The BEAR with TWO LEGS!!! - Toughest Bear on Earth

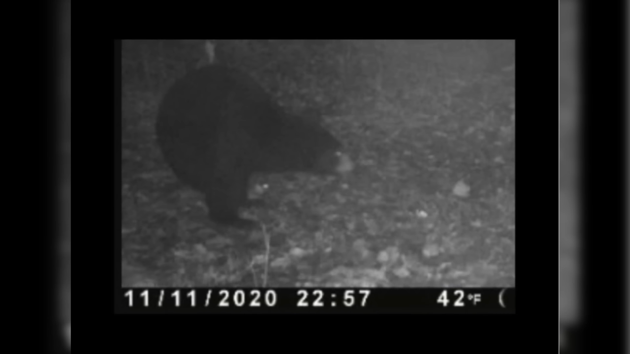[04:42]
across the road and down like miles miles away but where he was then he's just not normally there that I know of given there's not too many bears walking around with it just on its back legs so when I saw the bear I knew which
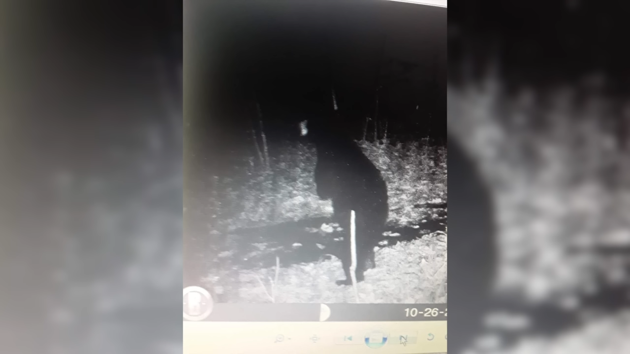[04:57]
one it was because I had heard you know and seen trail camera videos and photos of the bear walking around but as I got closer I saw the bear